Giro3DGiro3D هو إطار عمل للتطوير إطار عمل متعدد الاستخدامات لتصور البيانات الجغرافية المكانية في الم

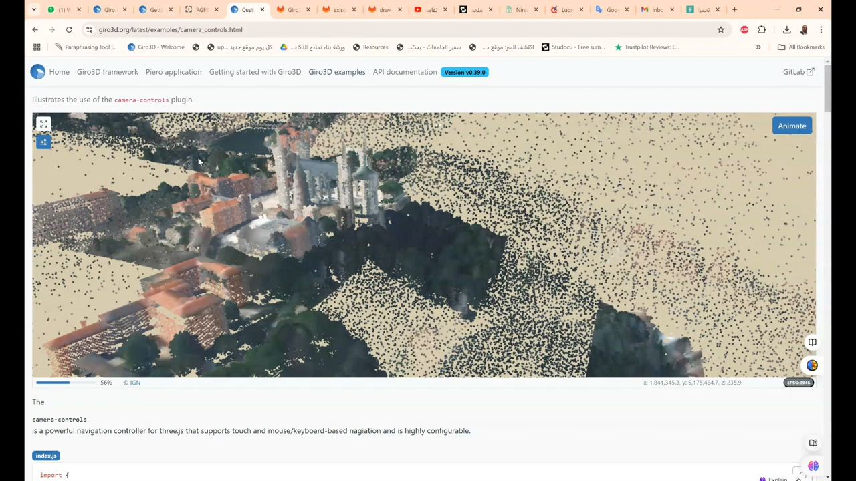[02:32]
زهرت معك كل حاجة بتفصيل بتاعها بالشكل دوت. طبعا كل ما بتعمل زوم هو بيبدأ ان هو يحمل الجزء اللي انت عامل عليه زوم. وبتلاقي هنا الكود.
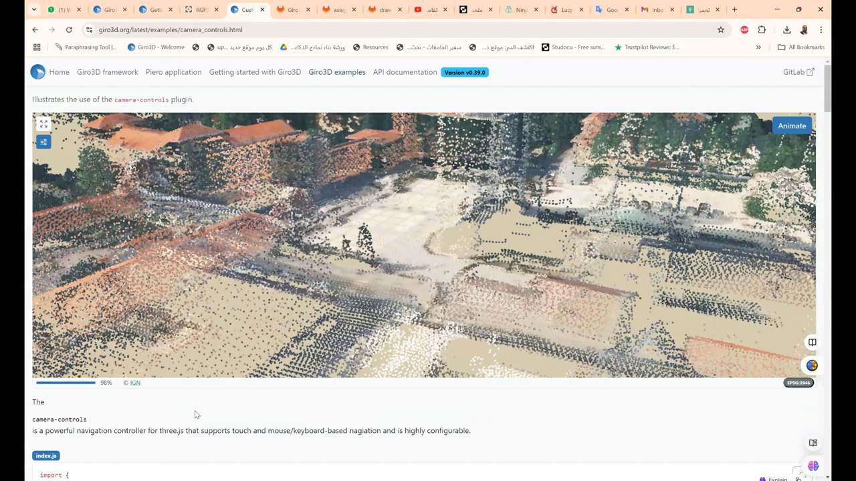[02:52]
اللي انت ممكن ان تستخدمه. طيب تعالي بقى نشوف الموقع التاني.